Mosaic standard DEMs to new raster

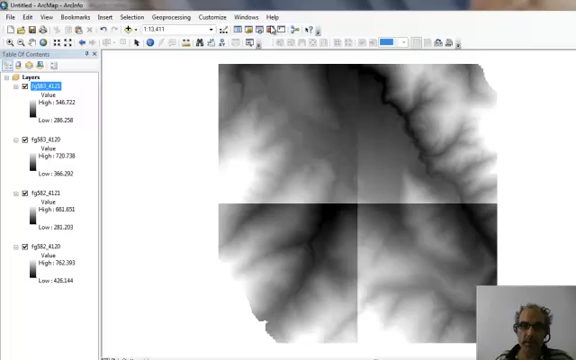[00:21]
and that way we can sort of work with a little bit more substantial coverage. So your main thing you're going to want to do is find your friend up here, which is the ARC Toolbox, and you see it's nice, it kind of floats around so you can keep it on the side here.
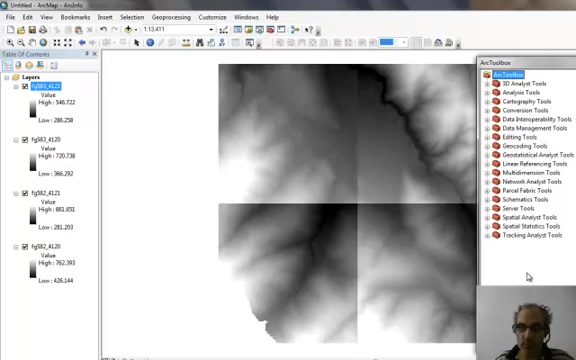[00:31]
And so in this case, what we're going to do is go to Data Management Tools, Raster, and then Raster Dataset,
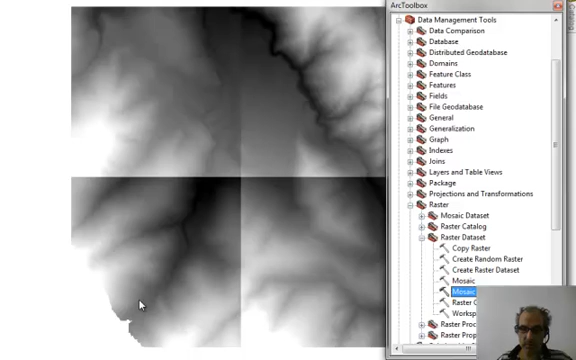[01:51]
And it will start to mosaic them.
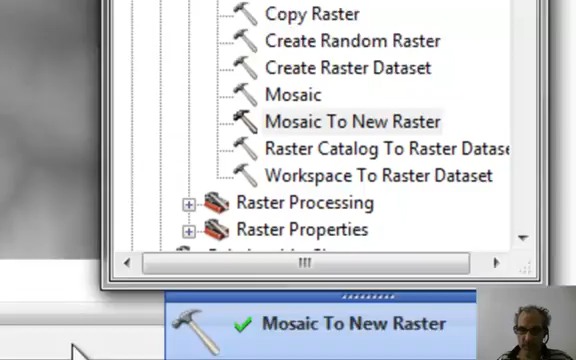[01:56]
So you can see it's running down here and it has finished. And so now you don't see those seams and it also applies a single color map to all the data. So that's why we don't see those seams.
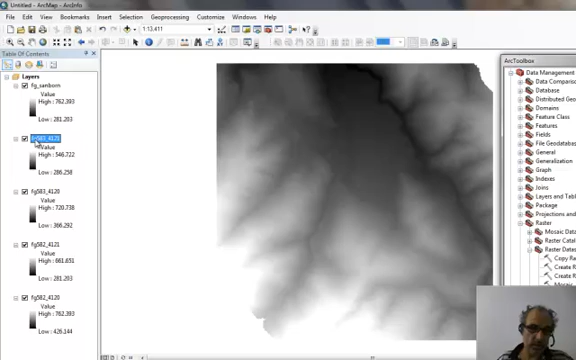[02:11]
So we can delete these individual ones and carry on. So you can delete these molds. So you can do it. You can do something that takes them to make it so you can check it and see that that it has to be scored.